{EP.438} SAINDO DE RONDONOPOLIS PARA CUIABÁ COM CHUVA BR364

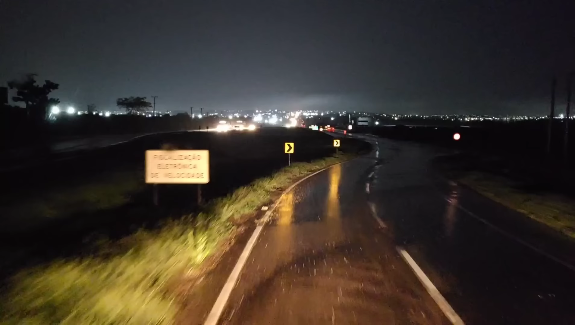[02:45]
Bom dia para todos nós, bom dia, seguidores do canal, que Deus abençoe a cada um de vocês que está aí curtindo, compartilhando e assistindo os meus vídeos. Curva acentuada à esquerda para permanecer na BR-163, BR-364. Vamos aí, ó, saindo, né? Virar aqui, ó, MT-130 Pochorel Primavera do Leste.